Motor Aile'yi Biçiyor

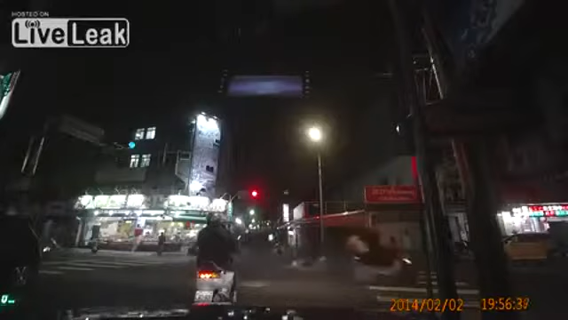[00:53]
車禍了,車禍了小孩,小孩,小孩小孩,小孩你有沒有看到有沒有看到有兩個在閃光闖紅燈啊不知道誰闖我們有拍到啦回去再看
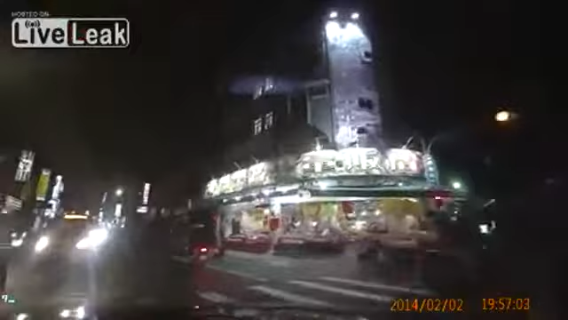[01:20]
我們有拍到我們有拍到不知道是行人窗不知道是行人窗所以坐這裡很快就太遠了所以坐這裡很快就太遠了欸,